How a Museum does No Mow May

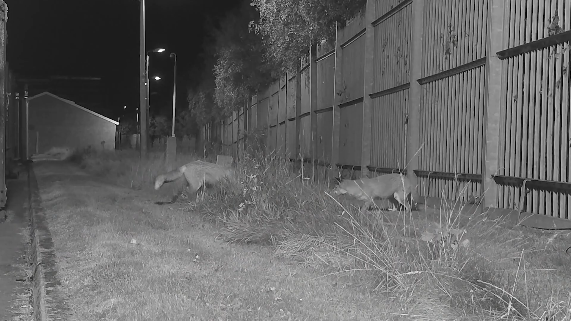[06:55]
We have quite a few urban foxes here and it's lovely to see the footage of them playing in the long grass.
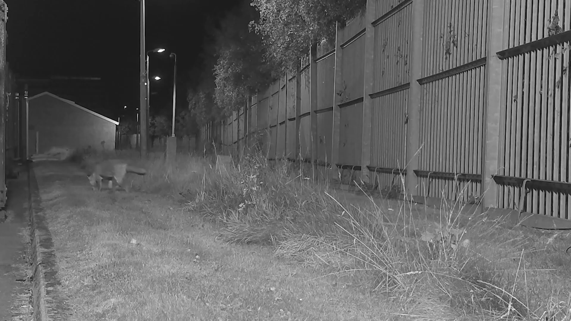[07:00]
Over the years we have been recording the wildlife on the site.